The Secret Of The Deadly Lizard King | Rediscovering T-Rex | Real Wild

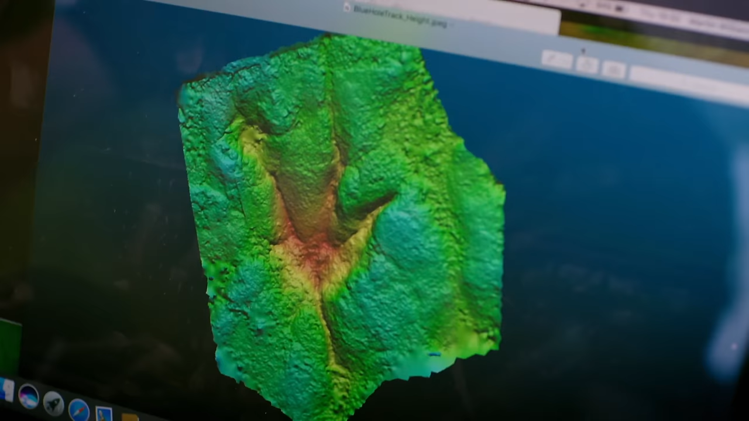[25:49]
And they look a lot like a large bird track.